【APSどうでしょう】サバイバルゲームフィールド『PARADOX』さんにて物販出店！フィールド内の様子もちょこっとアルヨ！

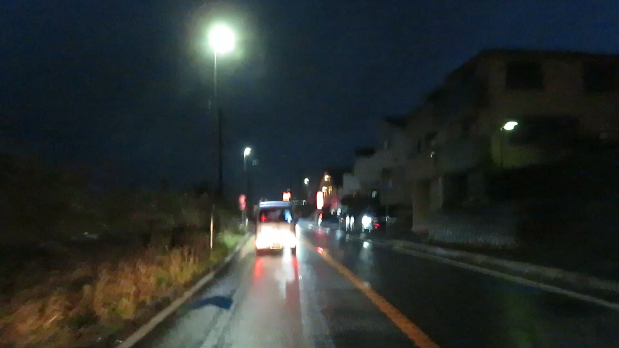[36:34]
酔っ払っちゃうと最後の方何食べてるのかよく分かんなくなってるからね。いやでも道空いてますね、さすがにね。この時間もうあといよいよ3キロぐらい。美味しいレストラン懐かしいね。赤羽に昔あったんですよ、ごちそうっていうと富士屋。